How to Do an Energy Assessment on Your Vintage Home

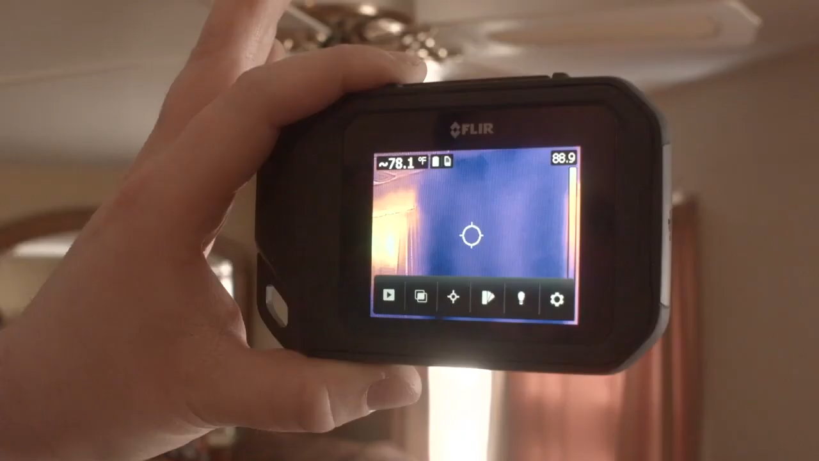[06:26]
On screen: spot 78.1°F
going to tell us temperature differences too which helps us to see